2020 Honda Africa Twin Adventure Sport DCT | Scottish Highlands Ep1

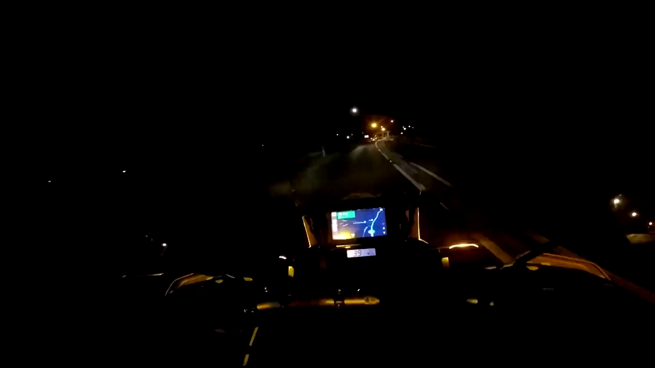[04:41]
I know you can't really see much, but we are on the road. Welcome on board this brand new 2020 Africa Twin Adventure Sports. Me and you are hopefully going to get to Scotland today.
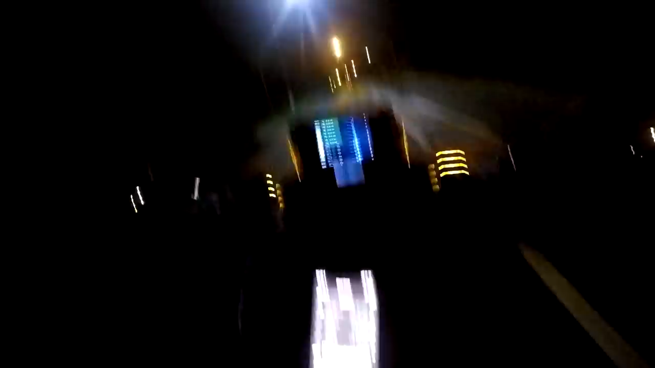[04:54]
top of Scotland, the Highlands, right at the top.